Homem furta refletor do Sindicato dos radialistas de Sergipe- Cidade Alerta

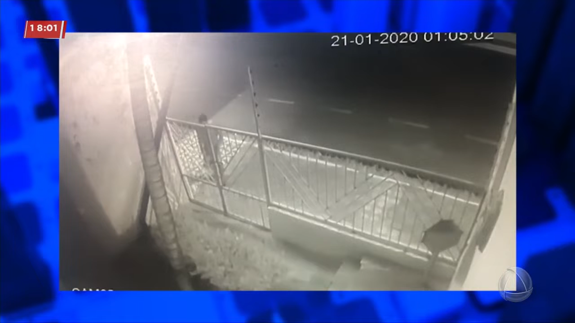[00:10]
1h05, esse homem aí chega na frente do prédio do Sindicato dos Radialistas de Sergipe, na Avenida João Ribeiro, aqui no Santo Antônio. E aí, você percebe que a cerca,